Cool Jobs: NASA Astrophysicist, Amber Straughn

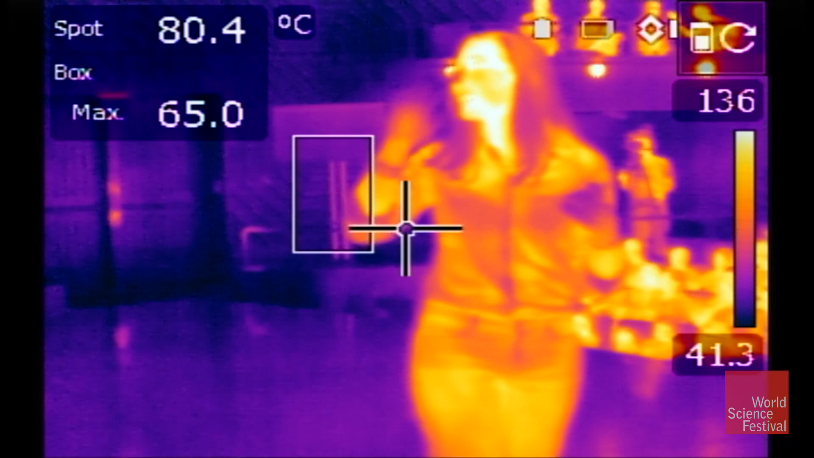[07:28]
On screen: spot 80.4°C
So you all are glowing too.
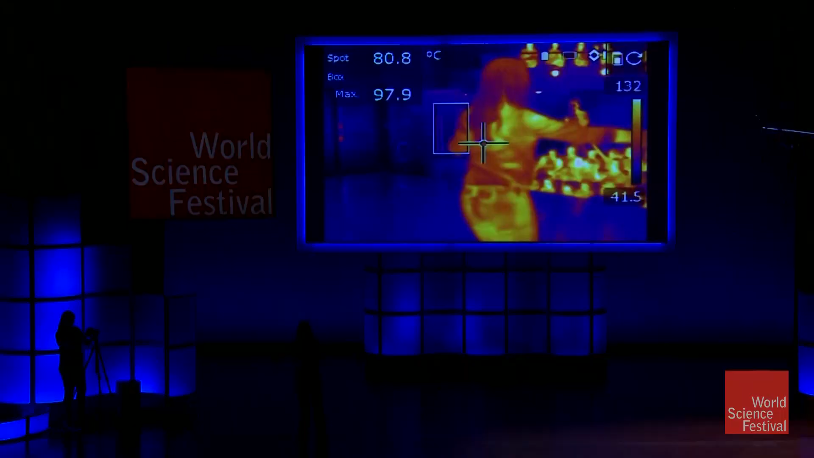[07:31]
On screen: spot 80.8°C
So wave at your infrared selves.
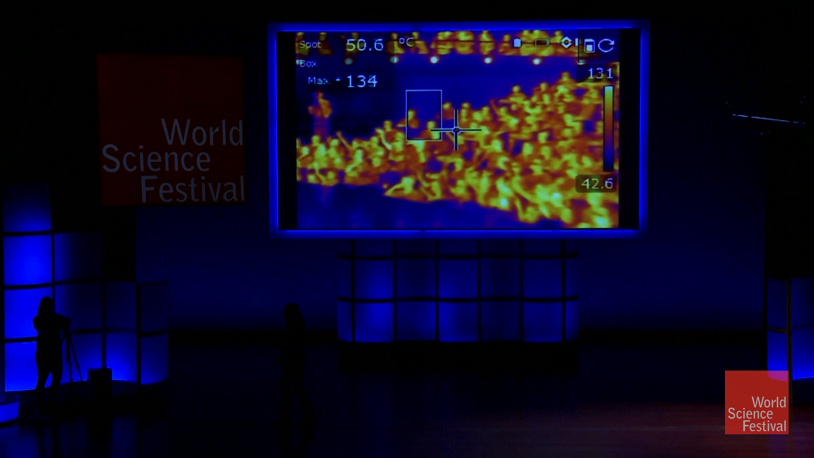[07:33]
On screen: spot 50.6°C
Good. Oh, you guys are really bright. Good deal.
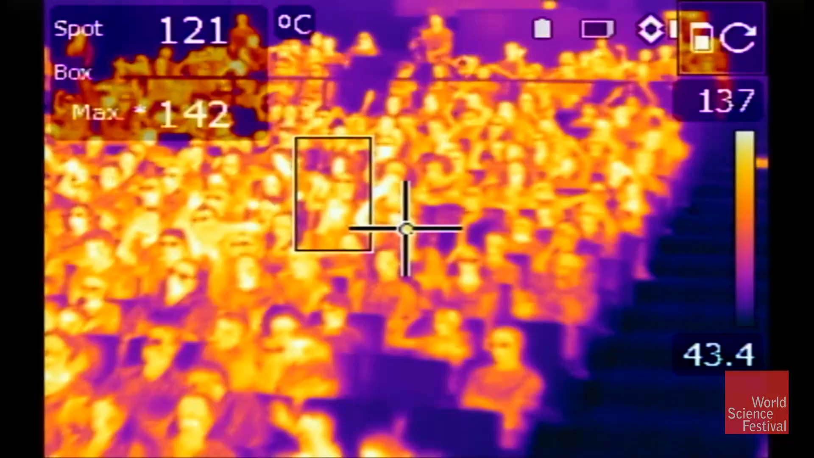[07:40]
On screen: spot 121°C, max 142°C
Okay, let's bring the lights back up.
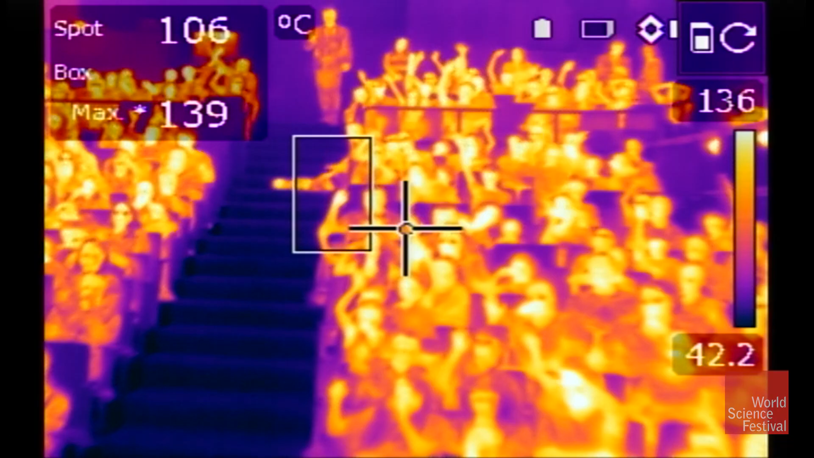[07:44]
On screen: spot 106°C, max 139°C
And so what you're seeing with the infrared light here, or the infrared camera, is a whole range of infrared light. So the whiter part that you're seeing is hotter.
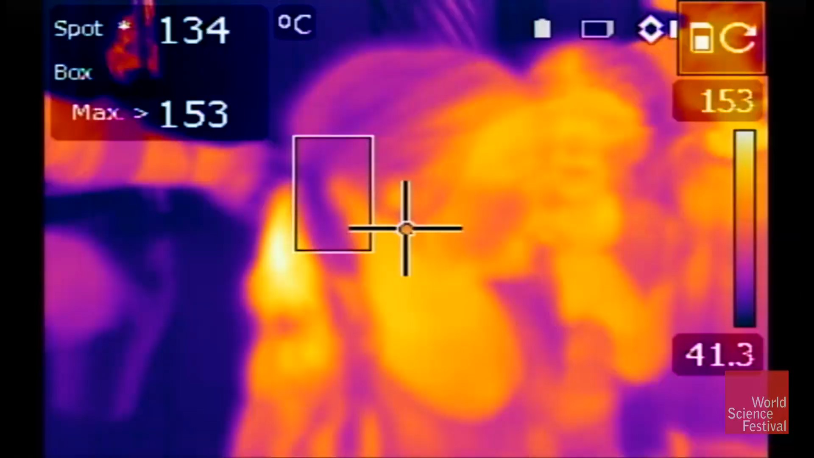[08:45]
On screen: spot 134°C
You want me to blow dry your hair? Can you see it?
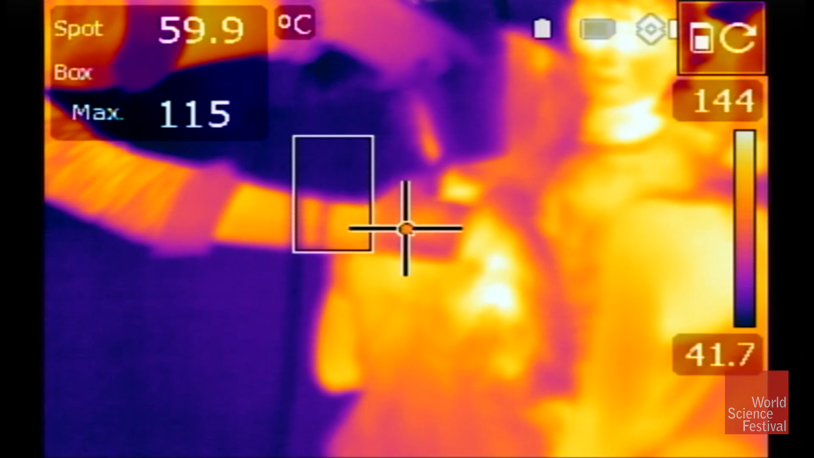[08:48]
On screen: spot 59.9°C
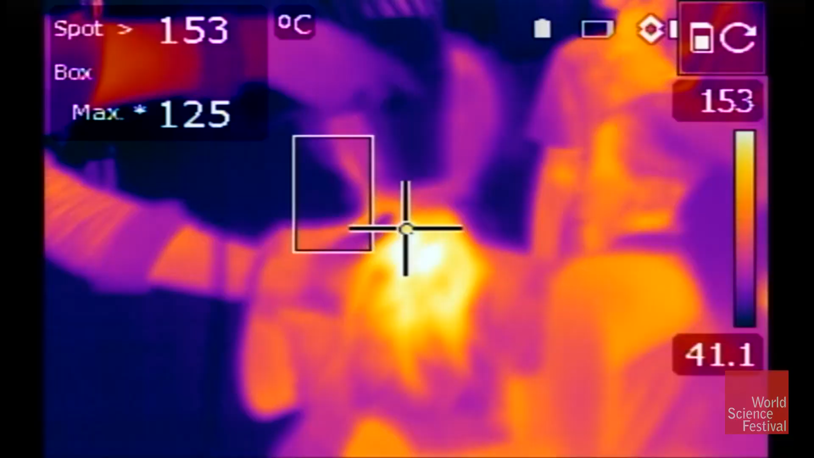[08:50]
On screen: spot 153°C, max 125°C, scale top 153°C, scale bottom 41.1°C
Pretty cool, huh? All right. So white is hot.